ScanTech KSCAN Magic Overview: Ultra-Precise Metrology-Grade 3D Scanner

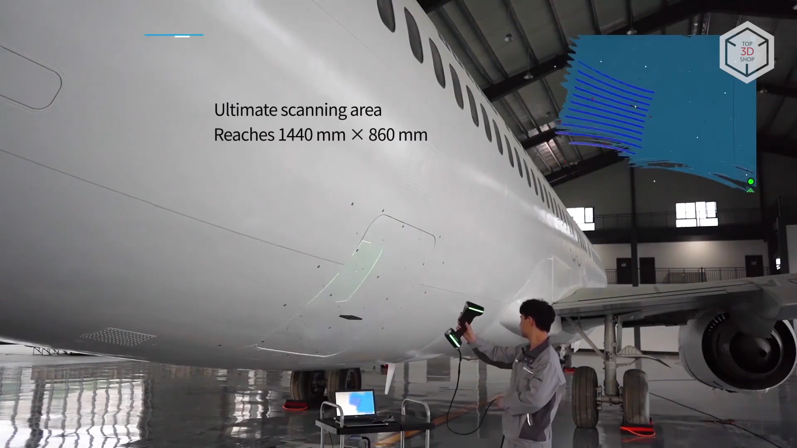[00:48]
Finally, 11 parallel infrared laser lines are recommended for capturing large surfaces.